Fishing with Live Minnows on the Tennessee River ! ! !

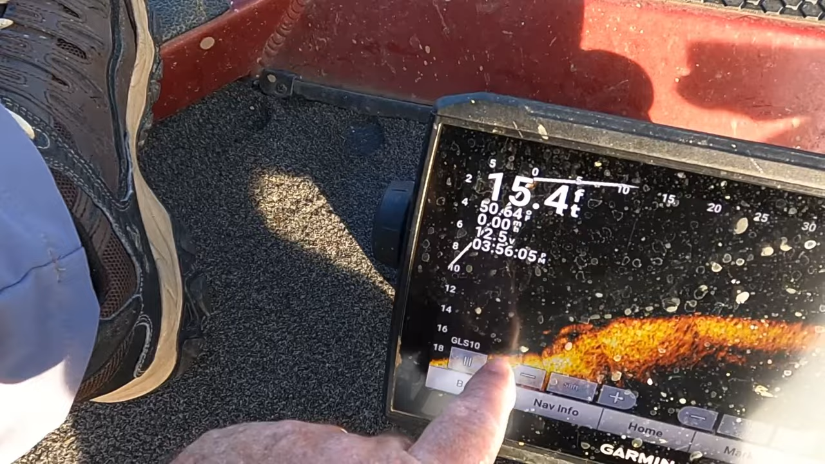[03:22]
On screen: depth 15.4 ft
It's just with their nose into the current, like that right there.
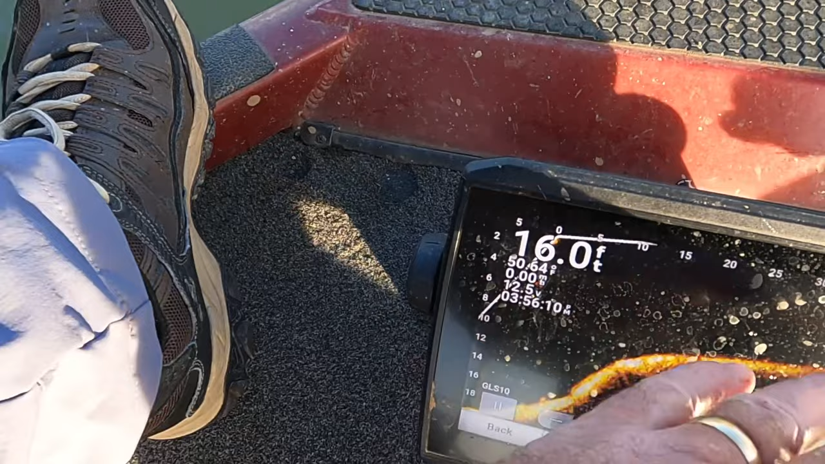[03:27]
On screen: depth 16.0 ft
It's when that bait comes up over it, they just run up there and grab it. Oh, yeah, I got one ounce. It feels it. Oh, did you see that? Oh, what a hoax that.